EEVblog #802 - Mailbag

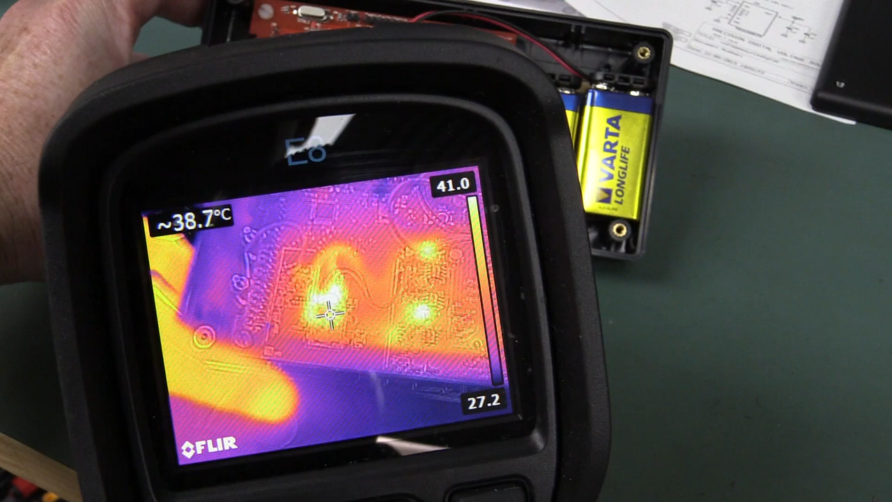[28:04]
On screen: spot 38.7°C
light shadow, 41 degrees there for that little heater board.
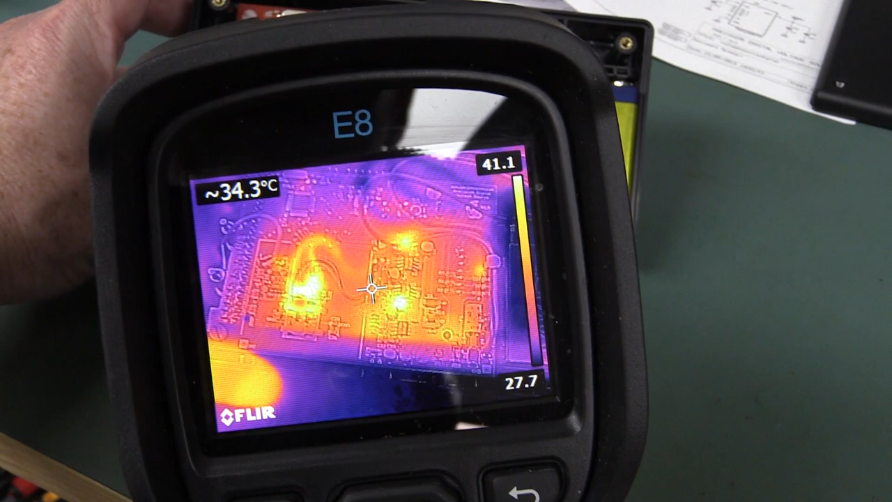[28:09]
On screen: spot 34.3°C
Of course, you can see the DC to DC. Is it a D? No, it's a linear reg.
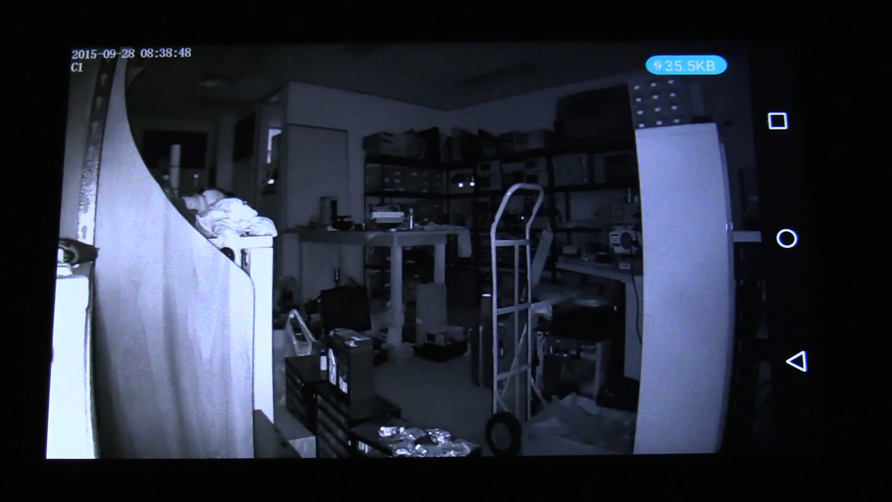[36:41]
yes they are behind that bezel on the front, then here it is. I'll be the ghostly image walking through. And it's not using much data at the moment because it's going to depend,